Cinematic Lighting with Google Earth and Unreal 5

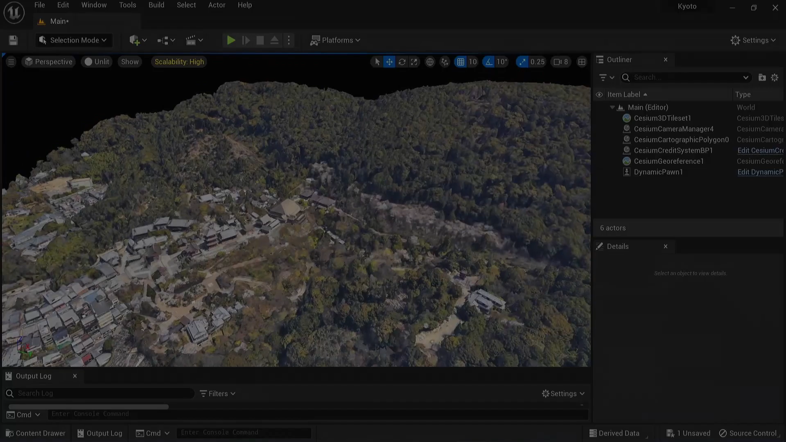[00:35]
And for those of you who know your temples, we are next to Kyomizodera, one of the most famous temples in Kyoto.
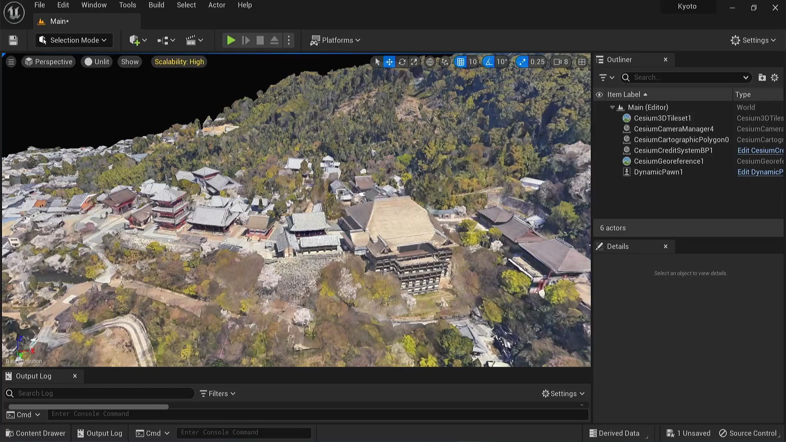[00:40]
And here I have streamed in a part of the city using cesium and Google Earth tile maps. I did a previous video about this in quite some detail, so please take a look at this first. Otherwise, we'll be going straight into how to light these scenes. If I go here and turn on the view to lit, you'll see that it is completely pitch black as I removed all the lights. I go back into the unlit mode, so if you see mesh,
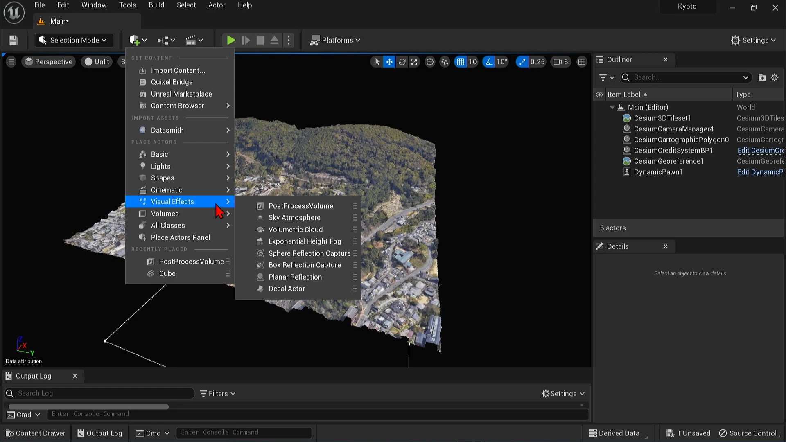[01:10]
and we will just add in a post-processing volume up here under visual effects so that we can clamp our exposure so we can see a bit better. Let us type in exposure down here in the panel and set the meeting mode to manual and set something around 40. see. And then we also need to change the extents and click infinite extent so that it covers the entire scene, not just that literal post-process volume box there.
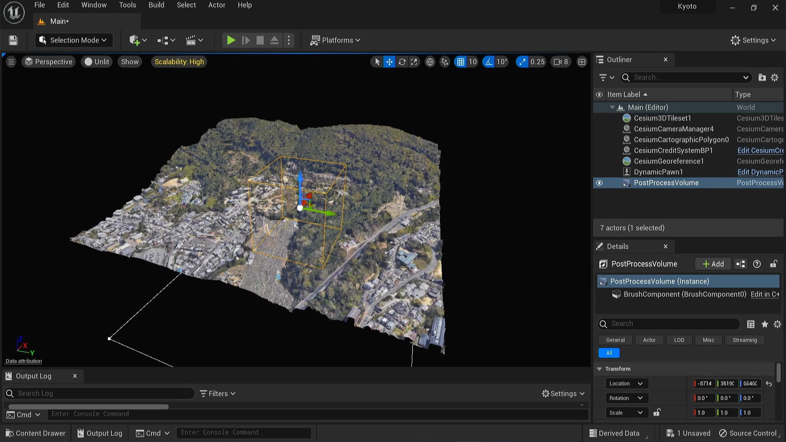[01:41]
Next, we can add in the main cesium sun sky. So if we go to window and select cesium, you should have this plugin already installed and hit the cesium sun sky in the tab. Here in the alt lineup, you'll see we have the cesium sun sky.
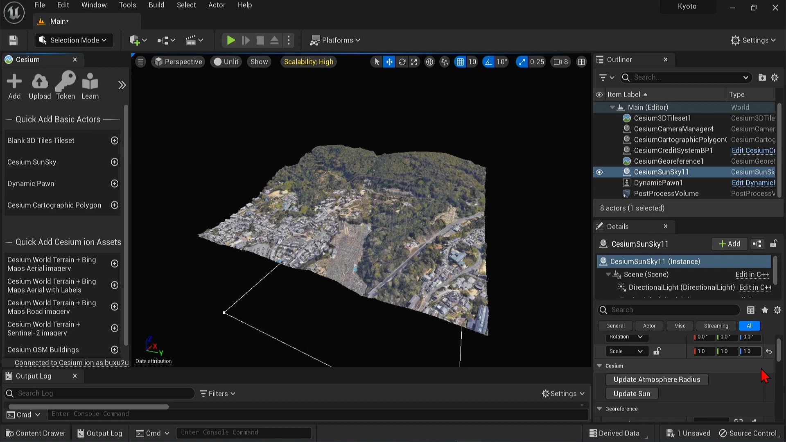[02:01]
And if you scroll down, you'll see that you can set the date and the time. You can see there's a time zone here, which is the reason why it's completely black because it's set in the wrong time zone.